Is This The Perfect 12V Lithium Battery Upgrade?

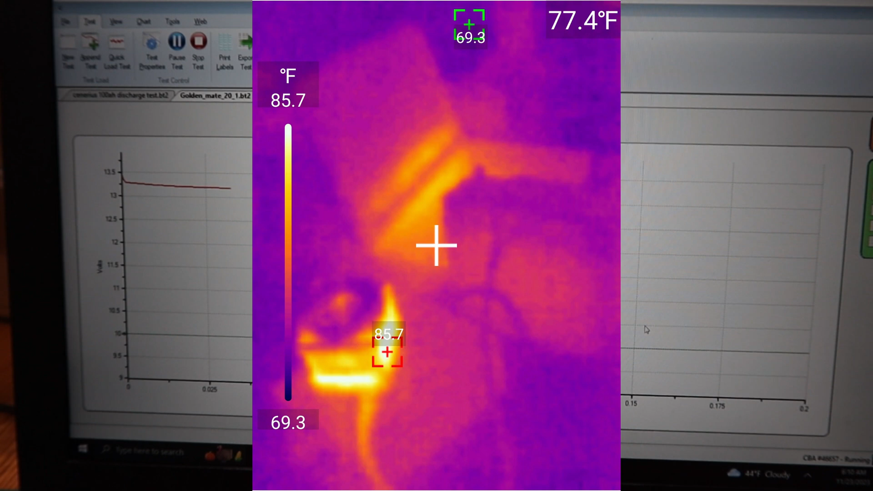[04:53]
On screen: spot 77.4°F, scale top 85.7°F, scale bottom 69.3°F
some thermal imaging of it and uh yeah we'll uh we'll show you that when we come back
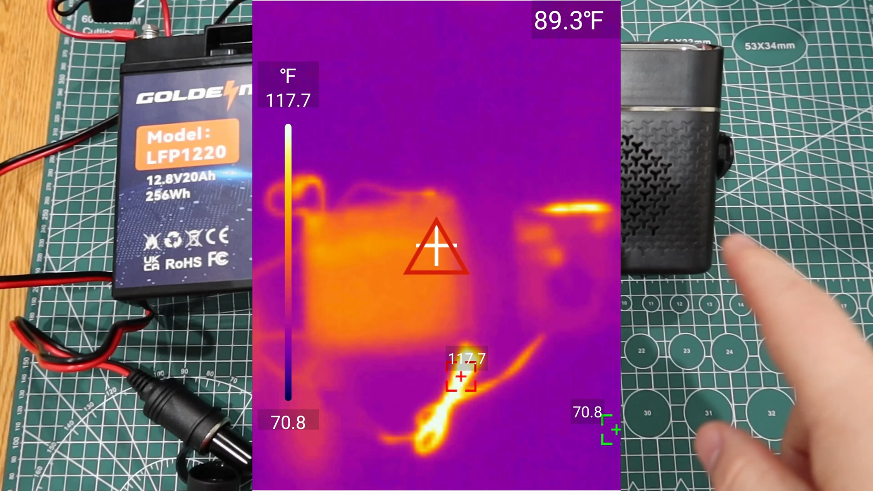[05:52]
On screen: spot 89.3°F, scale top 117.7°F, scale bottom 70.8°F
then you know this is putting out a decent amount of heat as you can see but yeah overall i'm pretty happy with this battery um it's the golden mate model lfp